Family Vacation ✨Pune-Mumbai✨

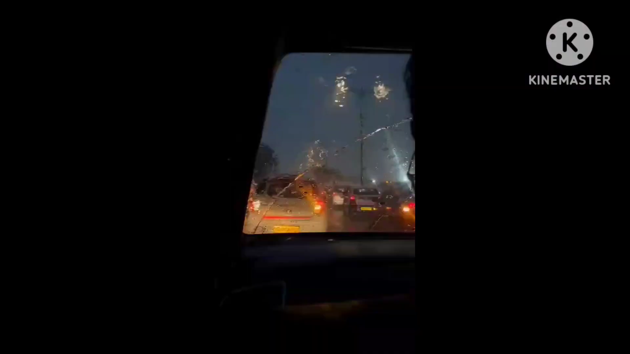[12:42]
उसके बाद हम जगह बहुत सारी जगह घूम के बांद्रा और स्ट्रीट मार्केट वगैरह घूम के जो है वो निकल गए थे रात में वापस पुणे के लिए। और जाते समय बहुत ज़्यादा बारिश हो रही थी।